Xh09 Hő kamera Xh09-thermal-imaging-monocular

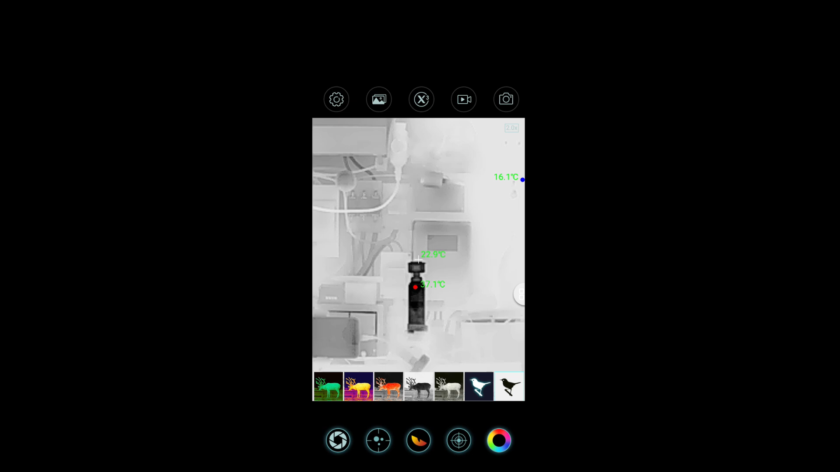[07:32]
Ha a zöld ikonra megyünk, akkor pedig lenne egy ilyen pixel duplikációt alkalmazunk,
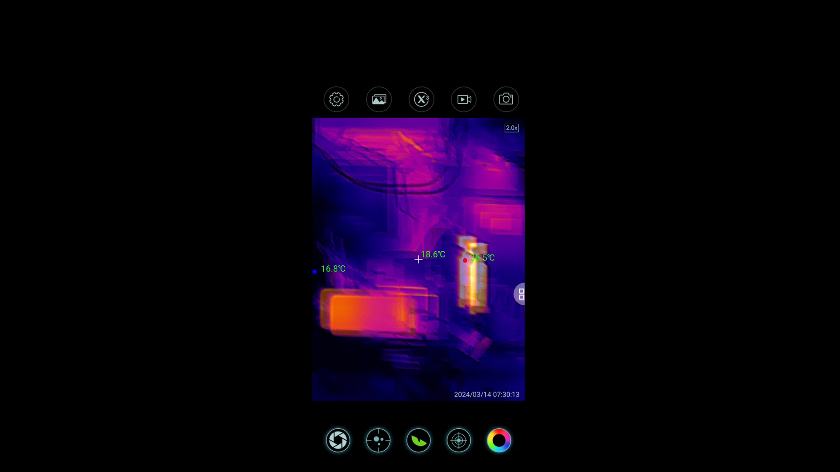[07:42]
On screen: spot 18.6°C, min 16.8°C
ahol gyakorlatilag megint egy ilyen szebb képminőséget kapunk, maradjunk annyiban, tehát egy kicsit élesebbek lesznek a tárgyak.
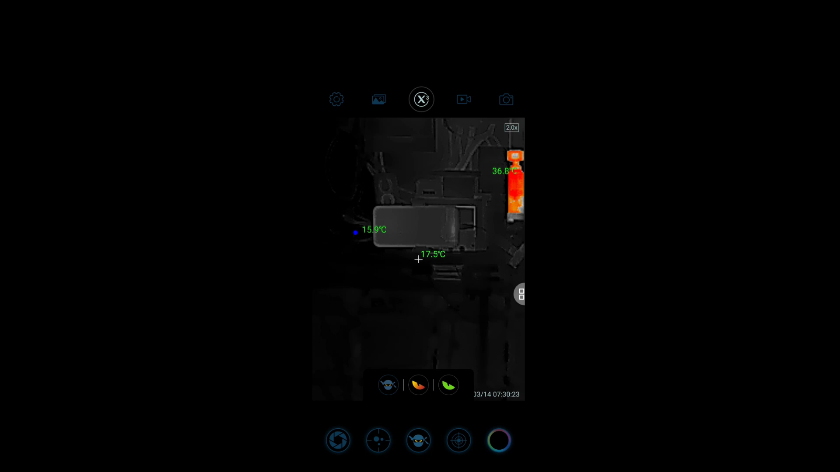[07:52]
On screen: spot 17.5°C
Tehát azért látható, hogy itt most egy kicsit ilyen, a kamera az nem annyira éles, amennyiben zöldre váltuk, akkor így több részlet rajzolódik ki.
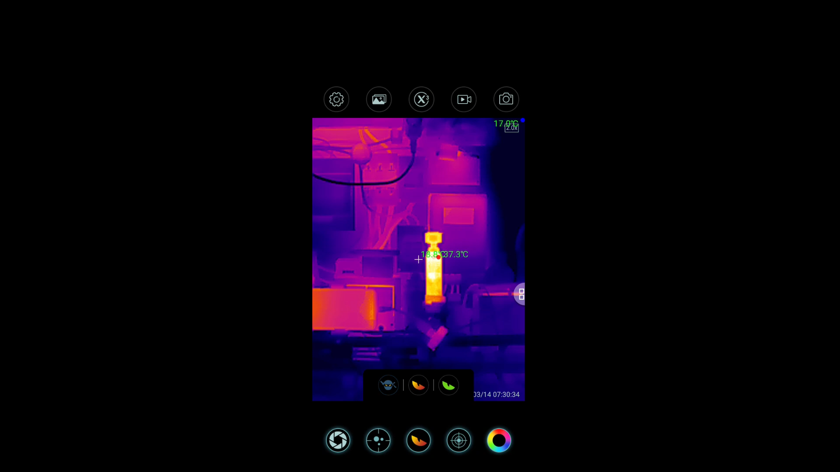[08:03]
Természetesen erre még rá lehet indítani az X3-as funkciót is,
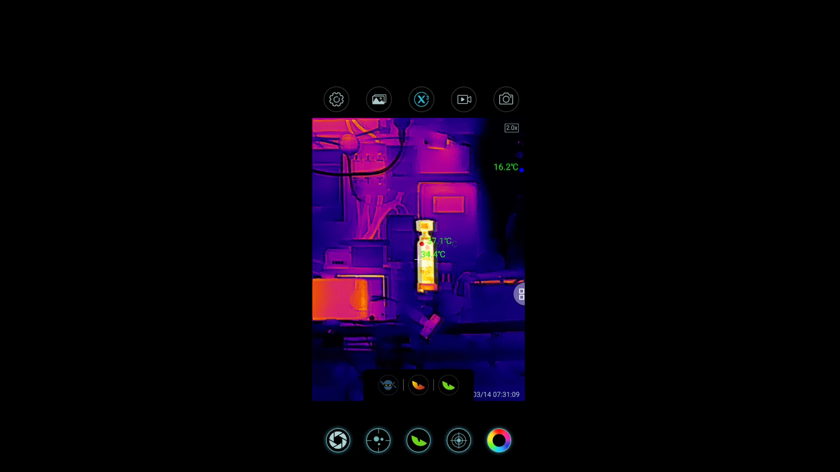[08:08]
ami még egy kicsit javít ezen a dolgon, és így most már láthatjuk,
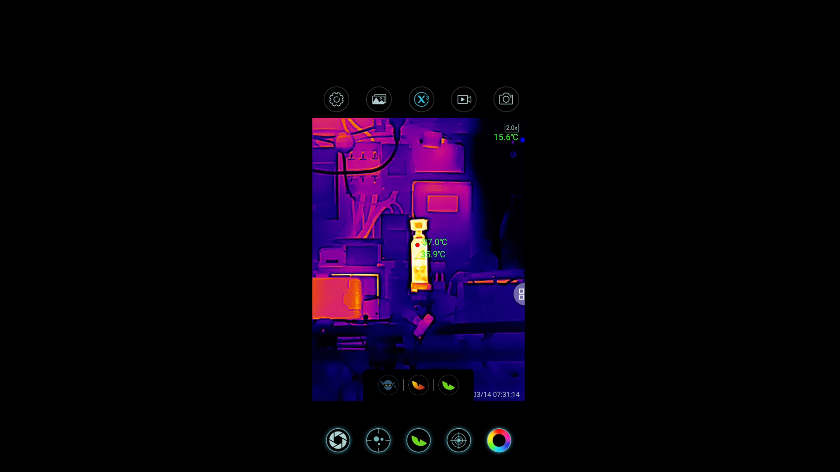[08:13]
hogy a kamerának még részei az, ami sokkal jobban melegedik, mint a többi.
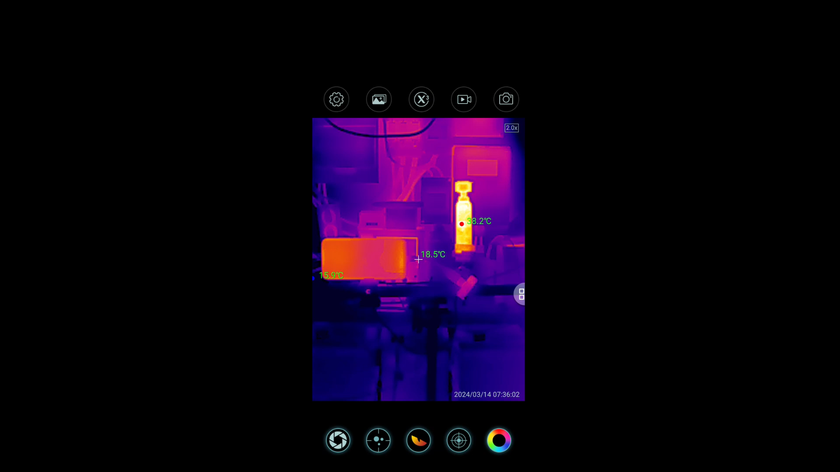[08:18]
On screen: spot 18.5°C
Ez a kamera nem beltérre készült, hanem inkább kültéri használatra.
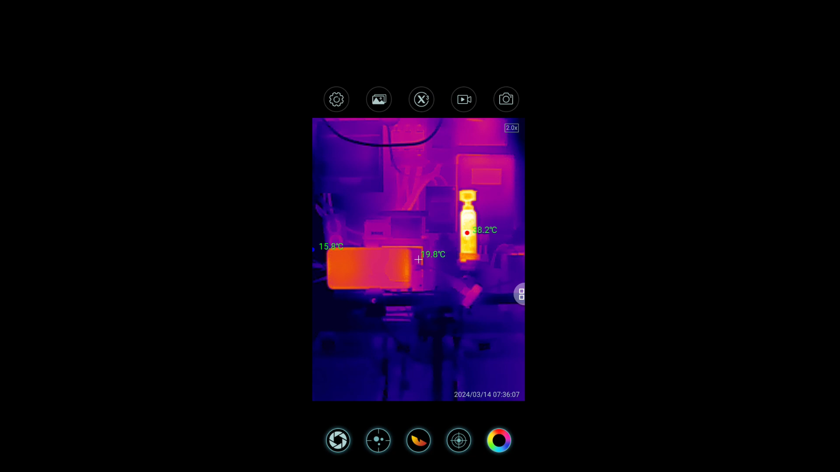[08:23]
On screen: spot 19.8°C
Ez alatt érthető akár a vadászat, akár a természeti megfigyelések, és akár az ilyen kültéri egyéb megfigyelések.
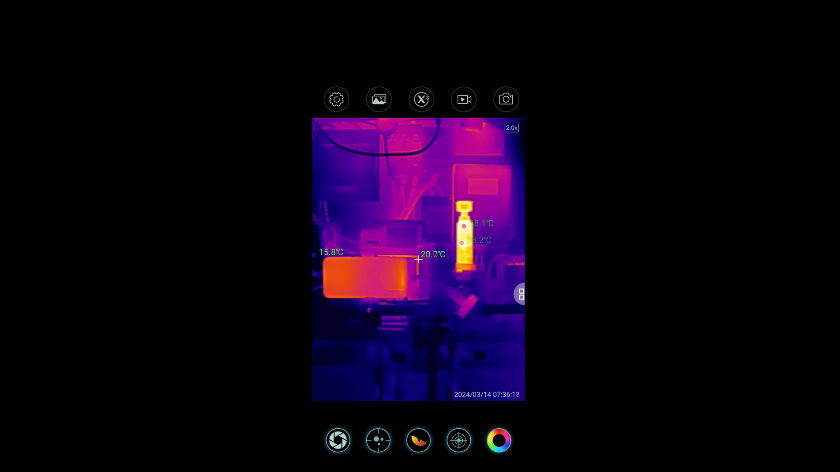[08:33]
Szóval tehát nem az ilyen 1-2 méterre lévő tárgyakat szokták ezzel a típussal nézegetni. Most éppen ezért kaptuk hozzá ezt a markolatot, amivel ugye sokkal egyenletesebben lehet tartani magát a telefont,
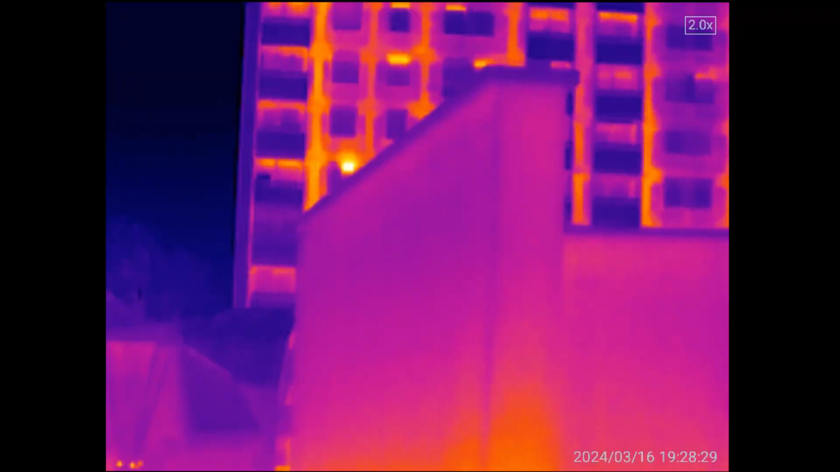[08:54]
Kijöttem itt a teraszra, hogy a teraszról azért látunk egy-két dolgot,
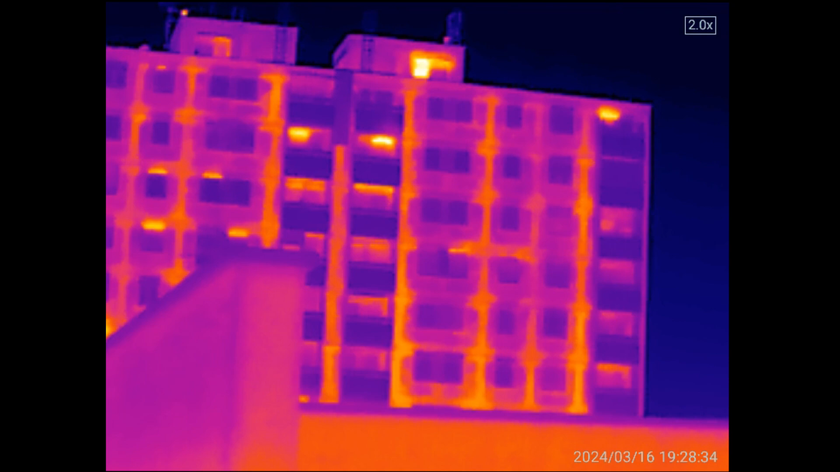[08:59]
hogy milyen remek helyű szigetelésére rendelkeznek ezek a társas házak.
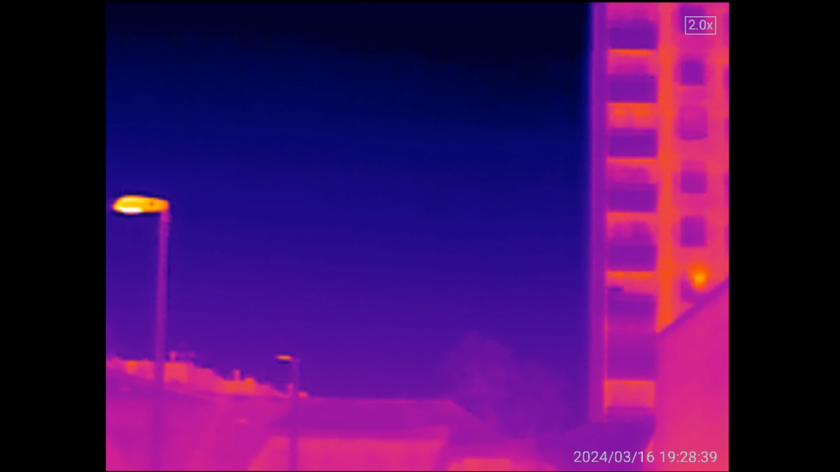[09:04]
Természetesen a villamosmegállóban is az emberek és stb.
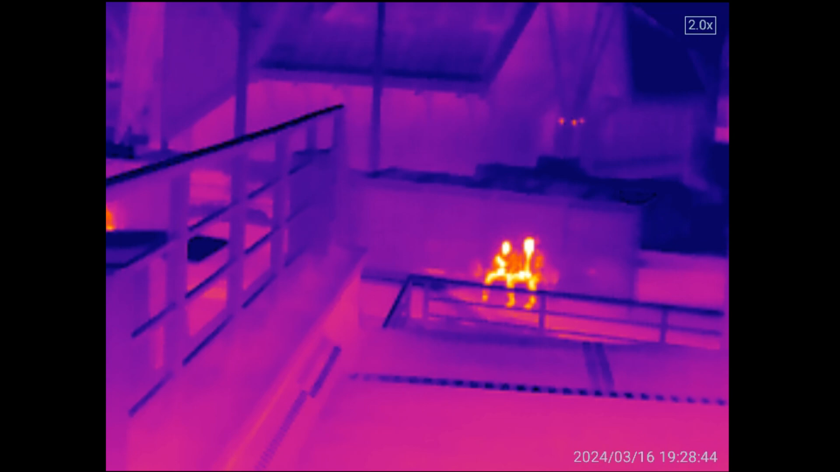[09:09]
stb. Hát, ezt kell, hogy mondjam, hogy kegyetlen, hogy ez a kamera, ez brutális.